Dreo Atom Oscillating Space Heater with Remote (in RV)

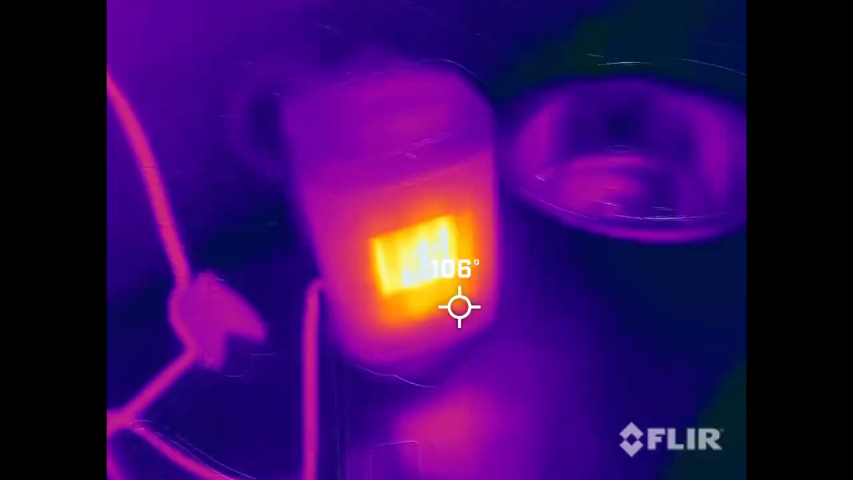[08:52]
okay so here it is with the thermal camera we can see inside the heater is on about 240 degrees
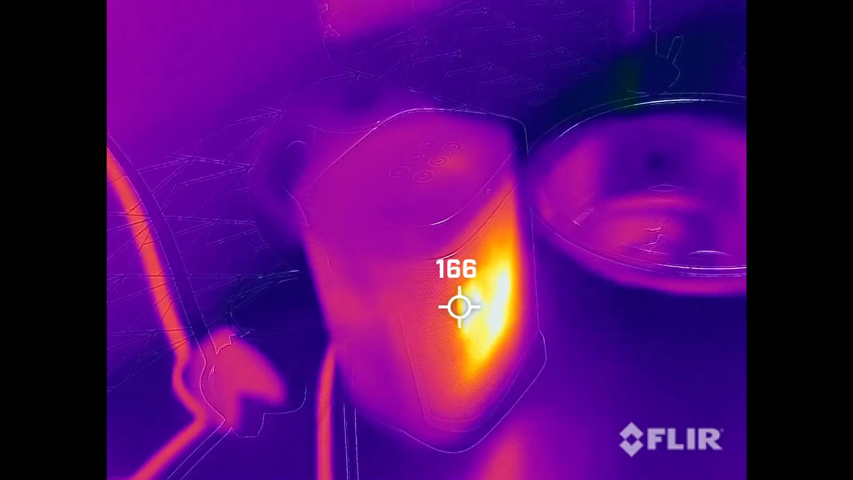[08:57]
if we look at the countertop it's currently at 61 degrees 50 degrees here
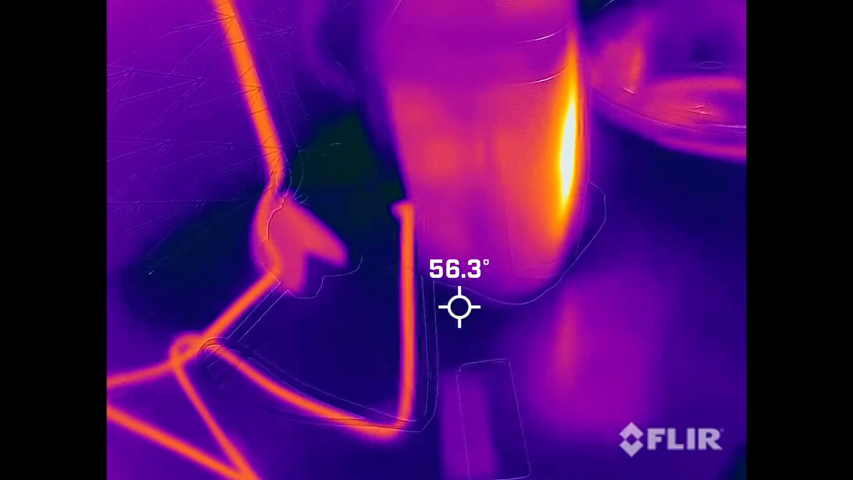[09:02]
we have the cord about 70 degrees the plug's at 66. so i'm going to let this run for a bit and i'll come out and check it out okay so it's been about 20 minutes so here
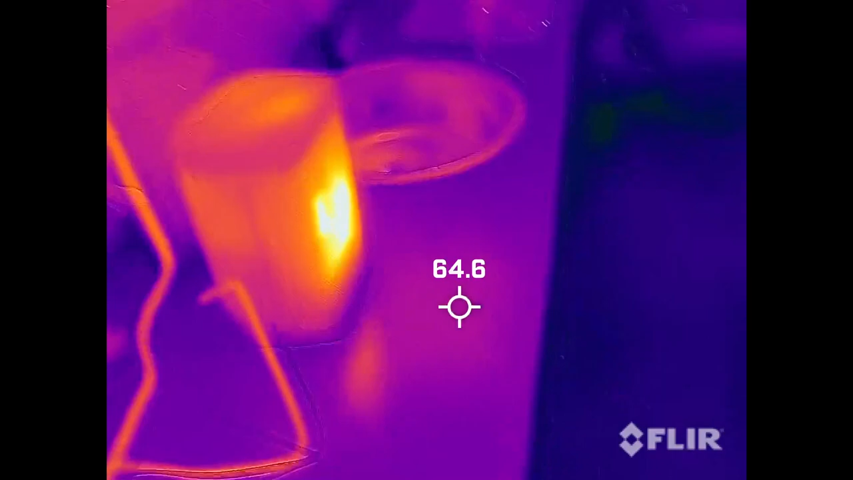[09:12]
we can see the countertop in front of it is around 60 degrees let's scoot right up real close to the heater
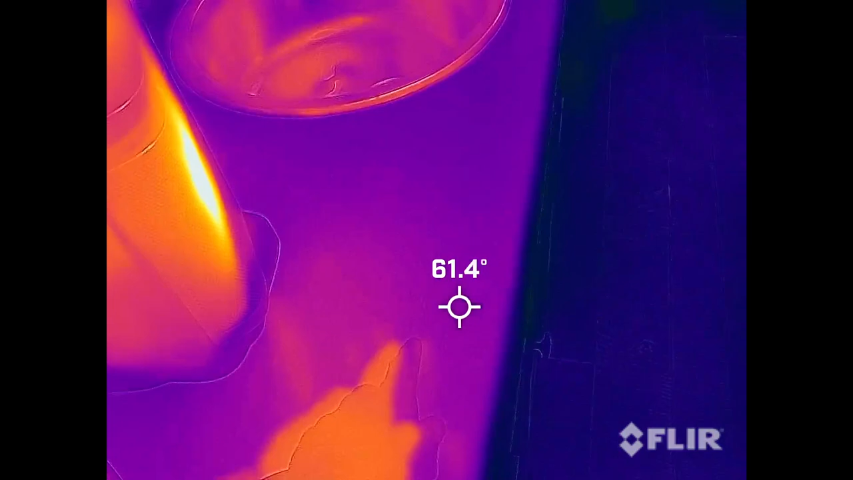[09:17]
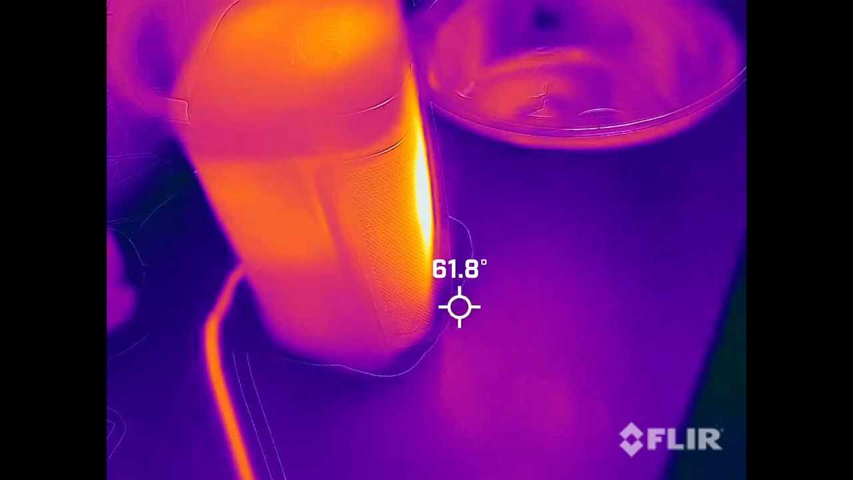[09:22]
and there it's like 61 62 and it's very cool on the countertop here i mean
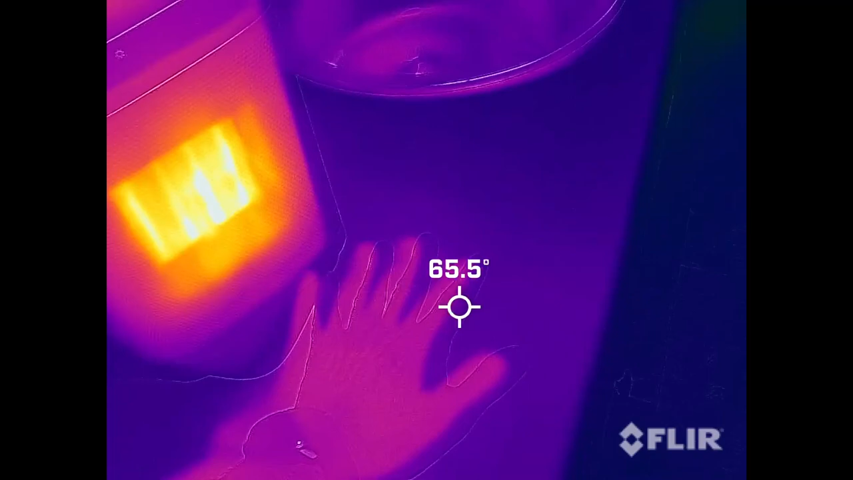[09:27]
it's almost cold it feels good on my hand if i raise up to about here i start feeling the heat and you can see that hit my hand look at the top of this that's at about 80.
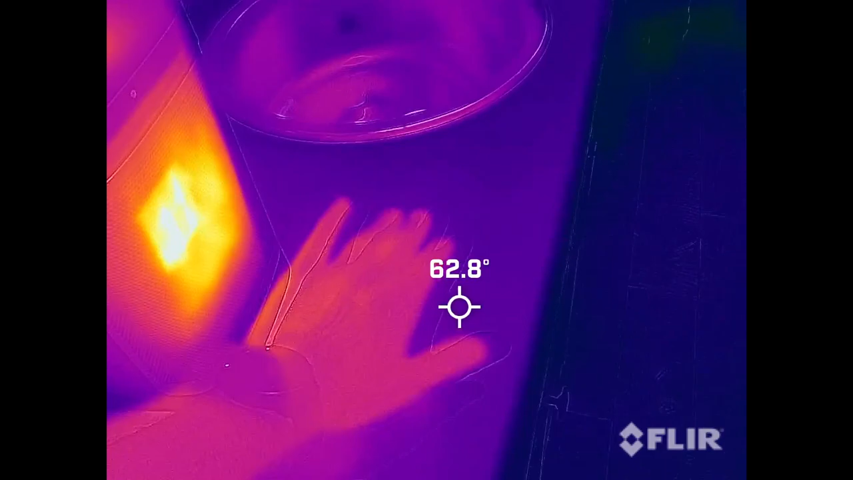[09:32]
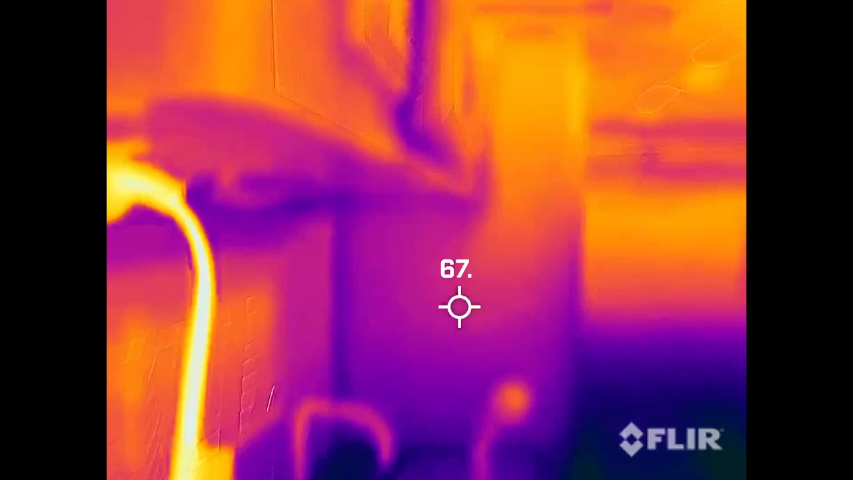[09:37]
look at the plug it's pretty hot right here on the end that's 90 it says the wire is warm to
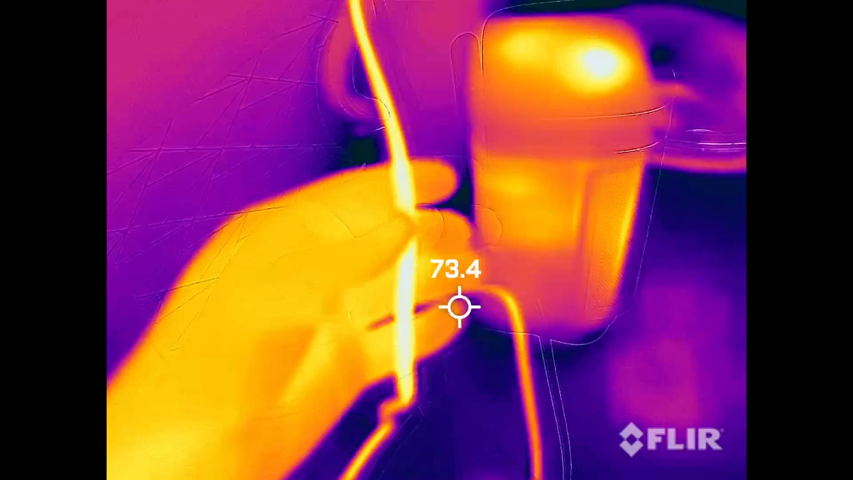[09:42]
touch but not hot so the floor is 57 the ceiling here is 78 so
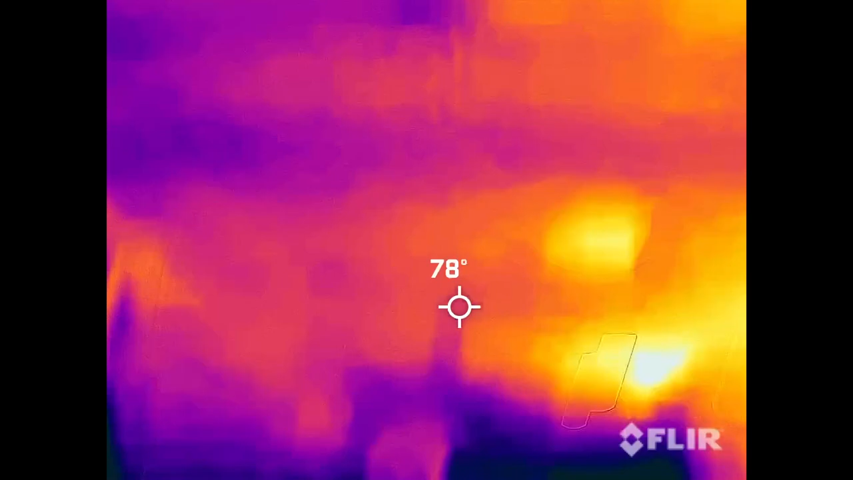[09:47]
it's definitely warming this place up so i step back a bit and you can see the heater here is on the counter and this is the wall
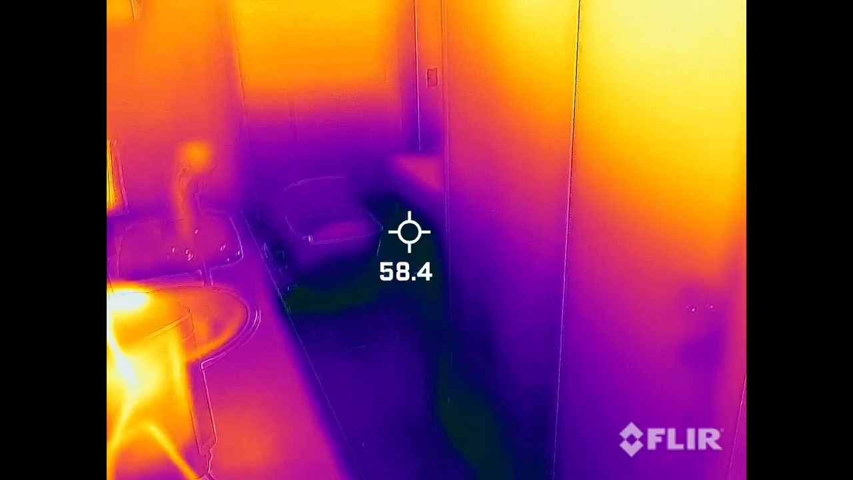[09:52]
across from it so you can see this is really heating up you can see where it's heating up so that's
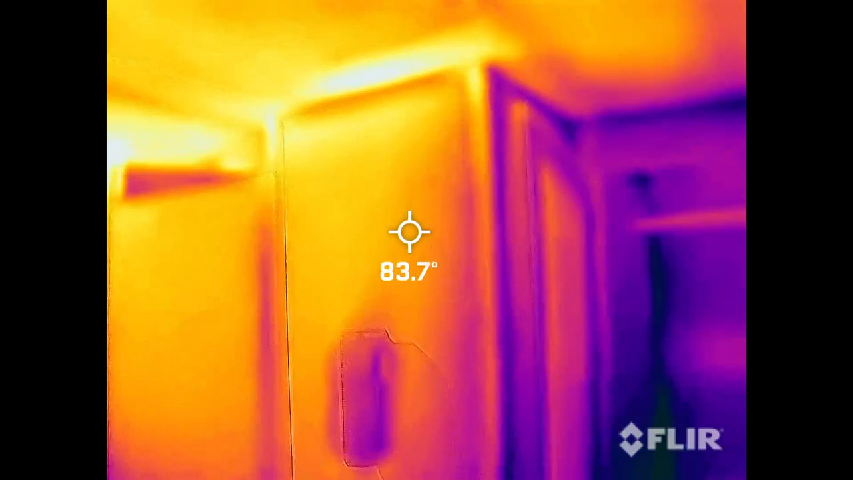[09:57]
at 84 degrees we go down right about here that's about counter
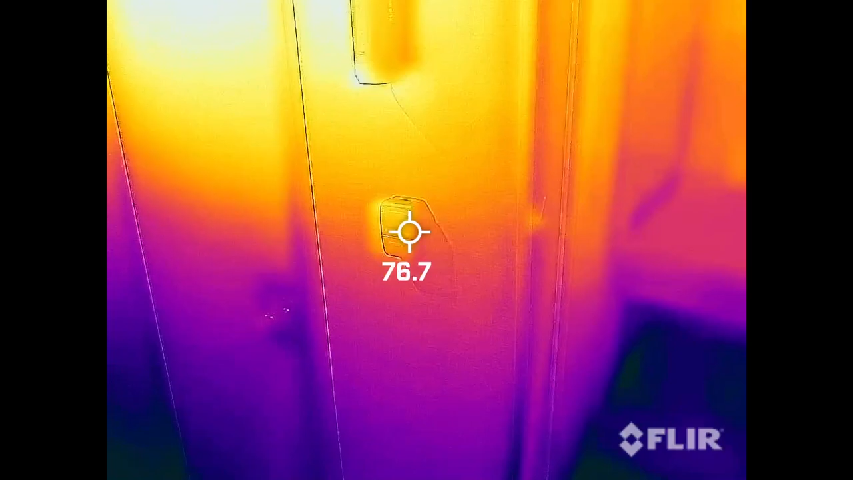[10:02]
depth we go below that it's cooler so you can see it's really throwing that heat across the way so i think our plan is probably to keep this on the counter